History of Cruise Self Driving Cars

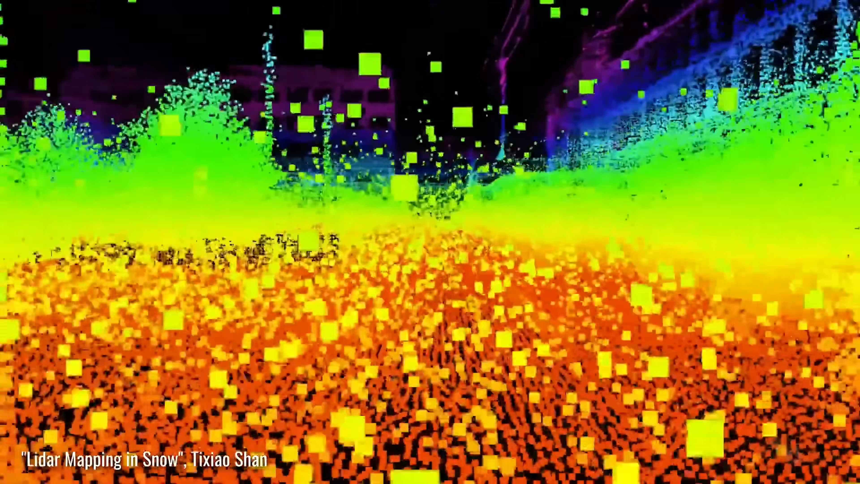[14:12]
But Kyle saw things differently and had developed a unique strategy at Cruise.
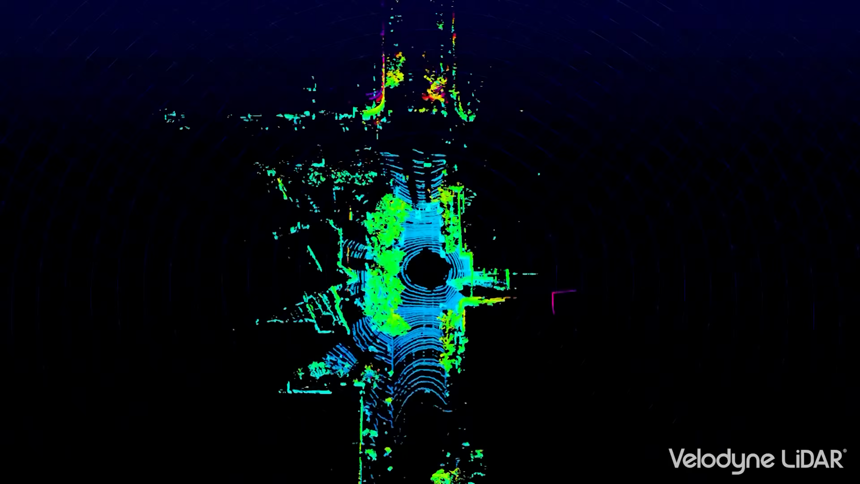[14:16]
Kyle and his team had already seen promising results from using LiDAR to detect objects around Cruise vehicles,
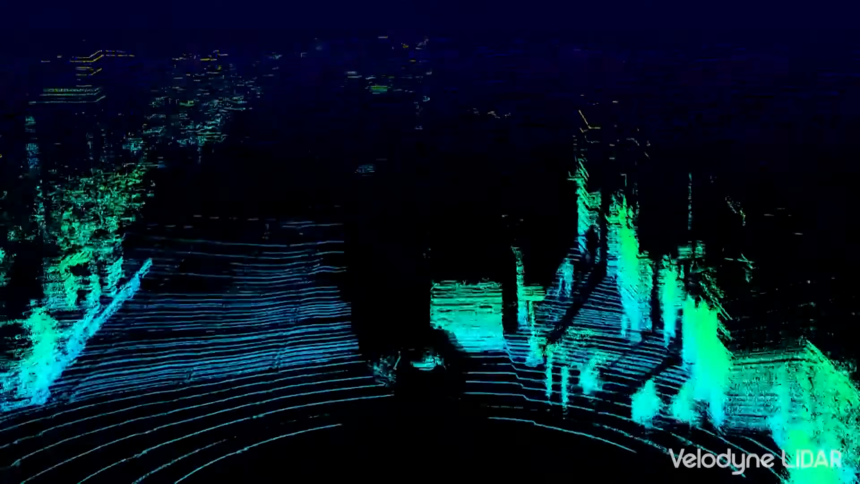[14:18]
and they believed that the price of LiDAR would fall.